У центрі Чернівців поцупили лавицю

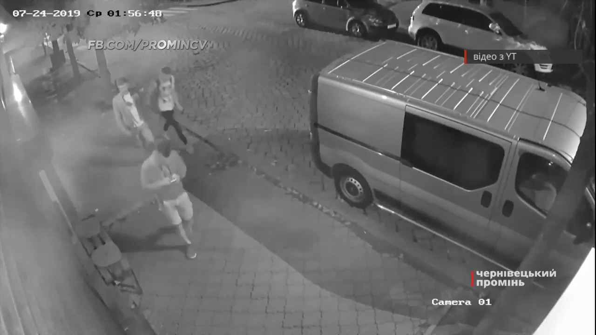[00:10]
На відео добре видно, як молодики проходили повз лавицю. Звернули на неї увагу, зупинилися. Один хлопець вирвав та поніс її в напрямку вулиці Міцкевича. Назад лавку так і не повернули.